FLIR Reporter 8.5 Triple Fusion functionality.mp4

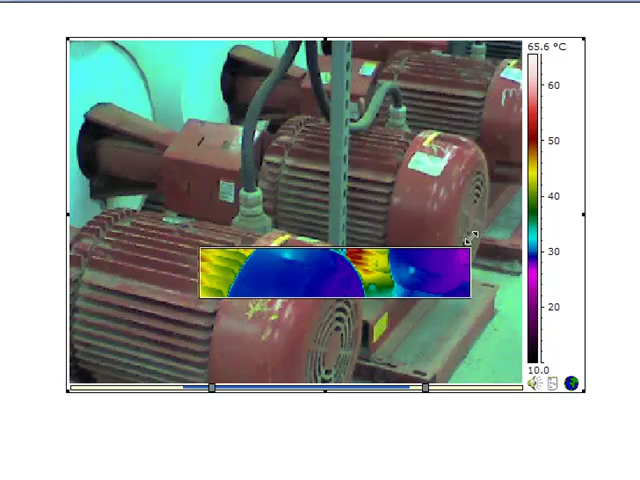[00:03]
It allows us to reformat the picture-in-picture into any aspect ratio.
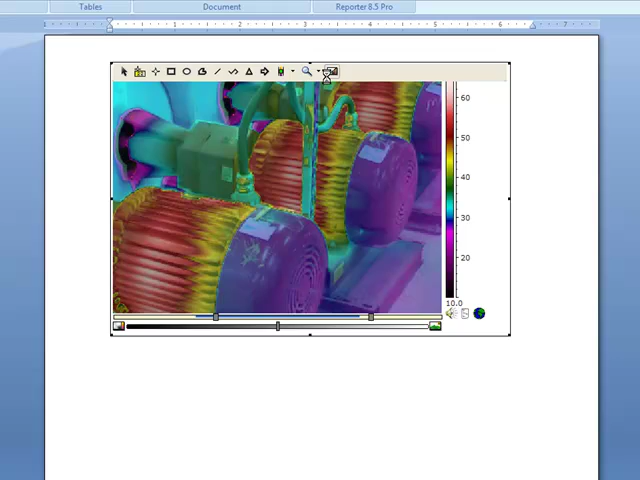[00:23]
And here we're displaying the interval type fusion.
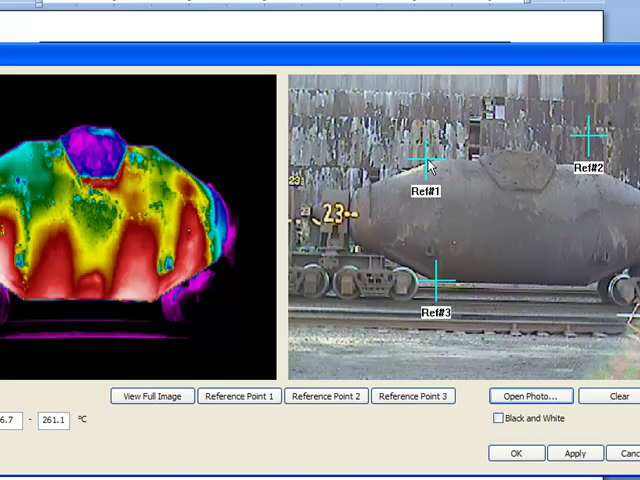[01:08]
We can then add a visual image from any camera and combine the two into a seamless fused image.
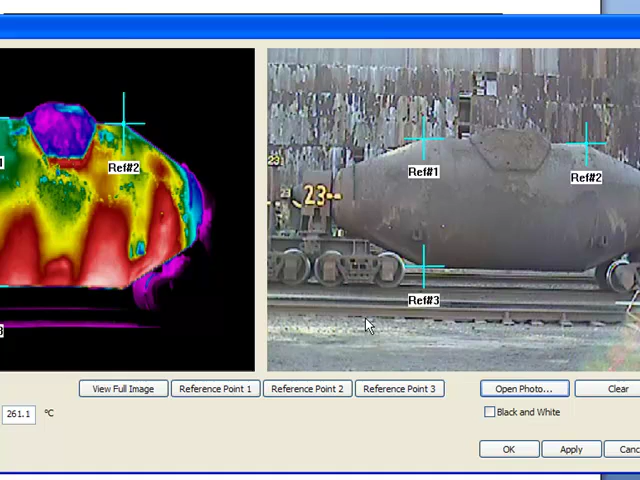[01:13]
This gives us great power to provide the best reports to our clients.
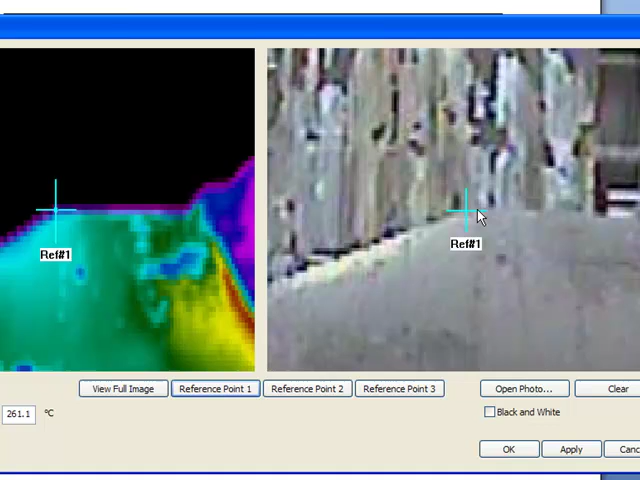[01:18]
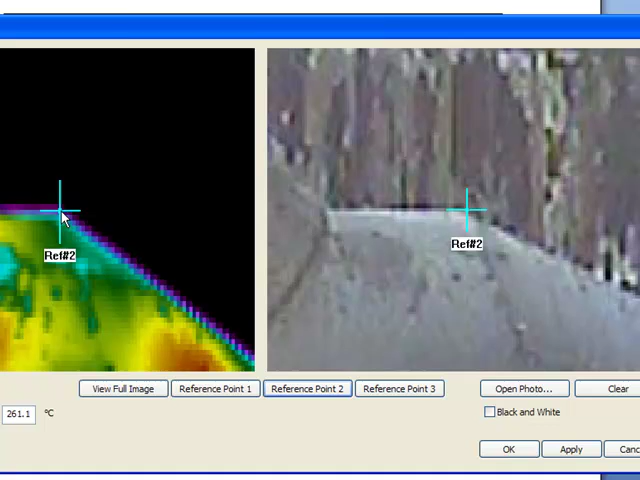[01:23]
Here we're lining up the reference points so that we match these two images precisely.